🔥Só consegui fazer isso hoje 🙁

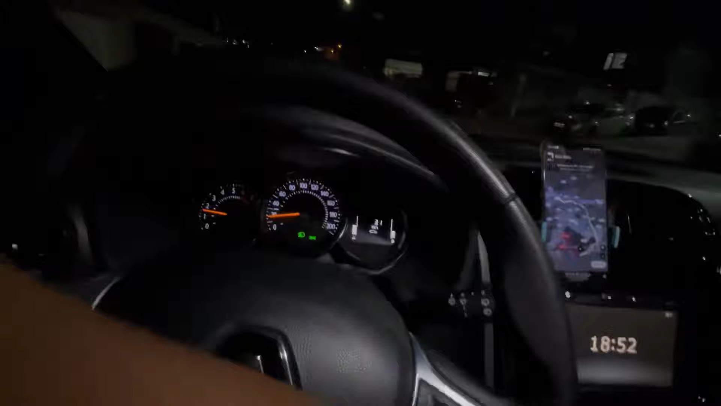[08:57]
Cara, aí fica difícil rodar por aqui. Mas eu vou pegar as corridinhas de R$ 9,00 que tá tocando na R$ 99,00.
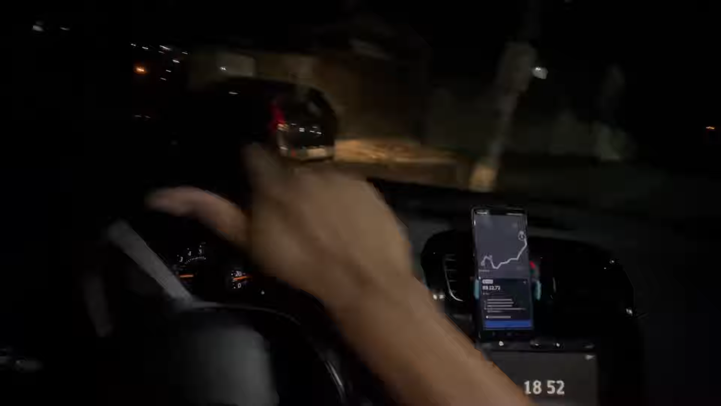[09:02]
Que tá tocando, ó. Não dá, pô. R$ 12,00 pra rodar aqui não dá.
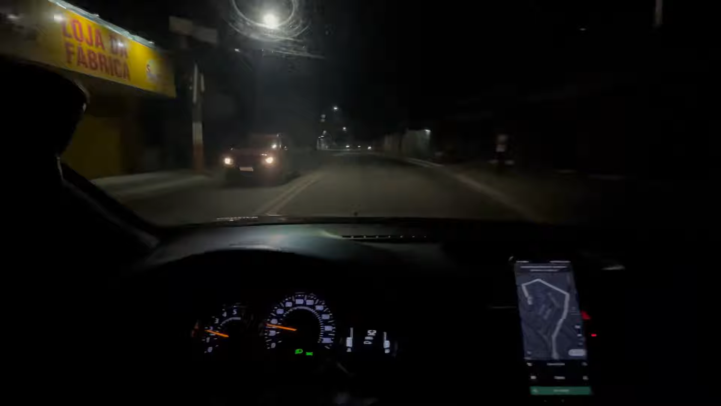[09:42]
Eu sempre espero aqui embaixo. E ela realmente tá lá embaixo. Olha só. Tá vendo? Ela realmente não tá na favela lá em cima não, entendeu? Então tô indo lá buscar ela aqui. Pra madureira não tá pagando tão bem assim, rapaziada.